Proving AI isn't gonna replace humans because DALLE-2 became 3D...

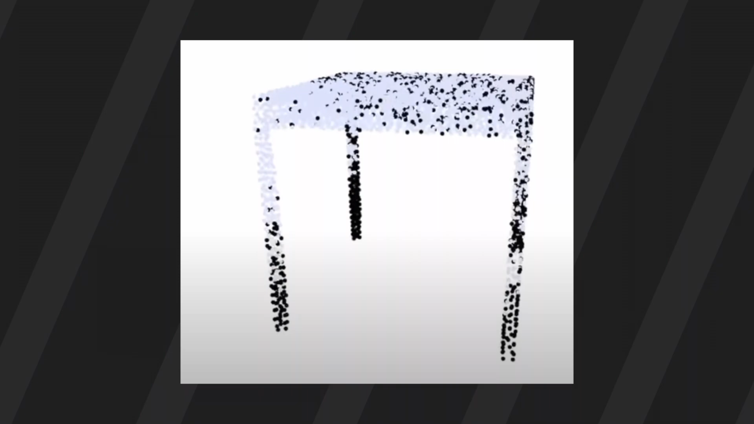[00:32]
And what's really confusing to me is that it's made out of dots, like if they already have the dots, why didn't they just go like plop,